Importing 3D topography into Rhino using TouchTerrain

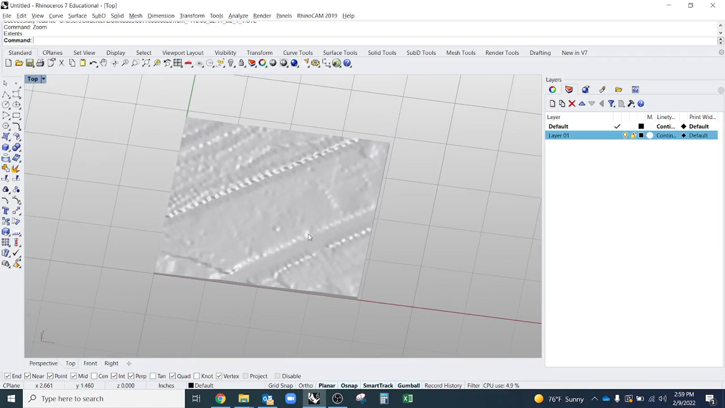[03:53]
The next thing that I want to do is bring in that map so that I can scale it to one-to-one. Before I do that, I'm going to check my units. So down here it says I'm in inches.
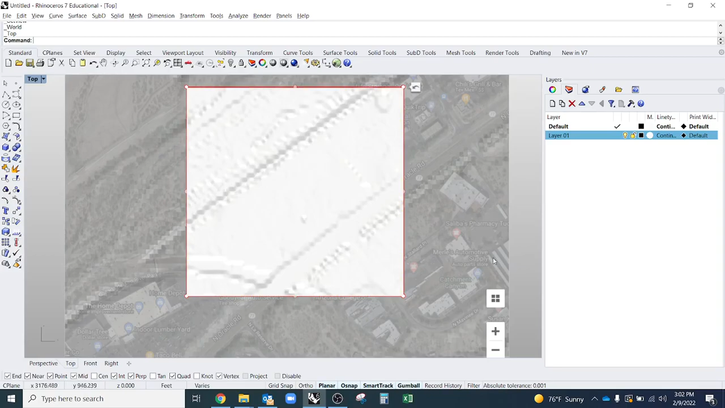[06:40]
So, now our Topo 3D surface is more or less scaled to one to one.
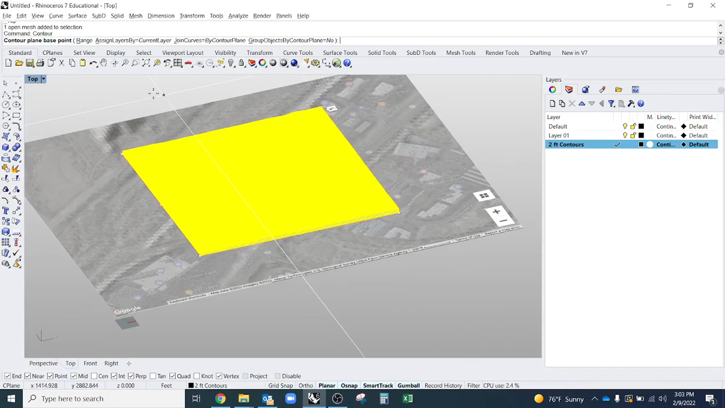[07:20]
Now, what it's going to ask for is a spot to start drawing contours. I want to start at the very bottom of the mesh.